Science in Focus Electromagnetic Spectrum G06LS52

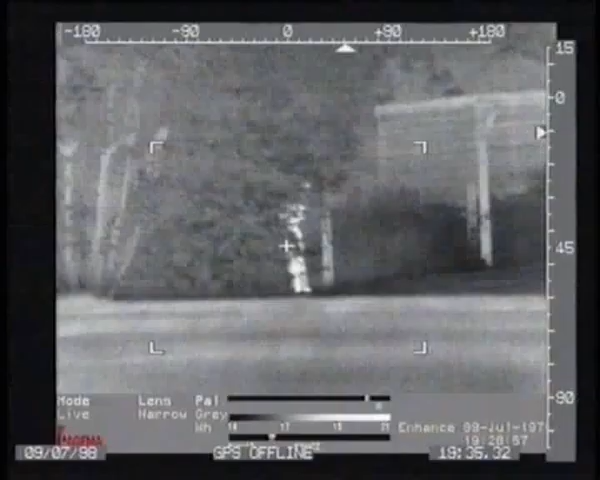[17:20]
Ah, is that someone standing there? Yes, that's Pat. There she is, look.
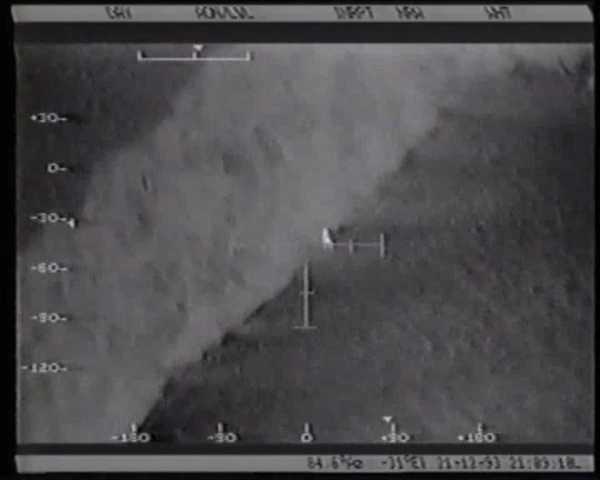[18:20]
The suspect thought that he was safe amongst the trees because he was out of sight.